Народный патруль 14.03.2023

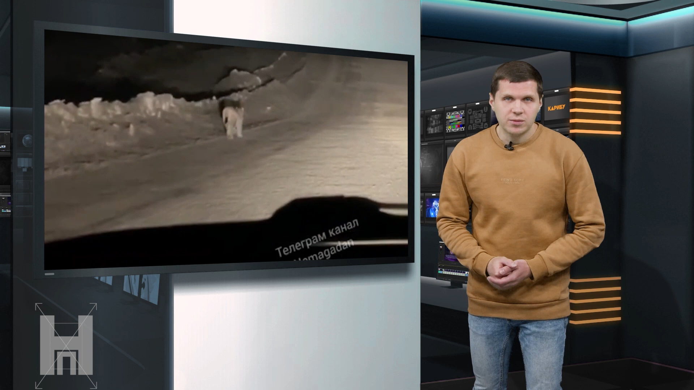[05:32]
В Сусумане очевидцам удалось наблюдать, как охотится рысь, а может даже и помочь ей. Дело в том, что жертвой хищника оказался заяц, который вполне мог потерять ориентацию в пространстве из-за света фар.
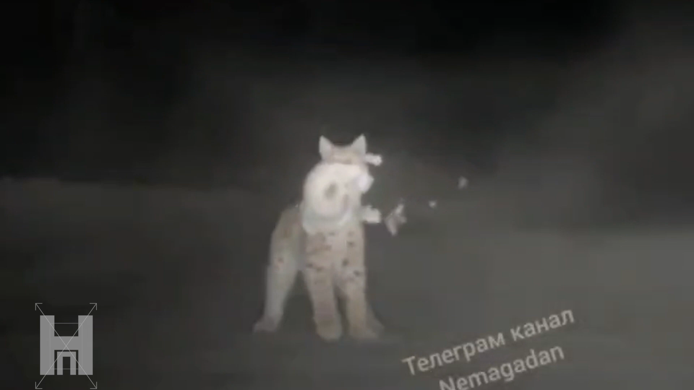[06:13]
Видео снимай. О, да, это рысь, она как лев такой. Ух ты, ничего себе.